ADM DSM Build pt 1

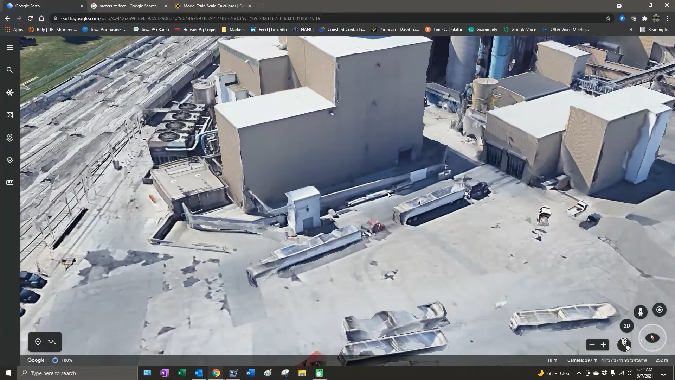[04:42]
What this basically does is it gives you a height above sea level for what you're looking at, what you're touching with the cursor. Well, roughly 249, 250. And then let's go and go up here to the top of the building. Top of the building says 274. So, let's go ahead with 274 and 249. Okay, make it simple. That's 25 meters, right? So, that's the difference above sea level.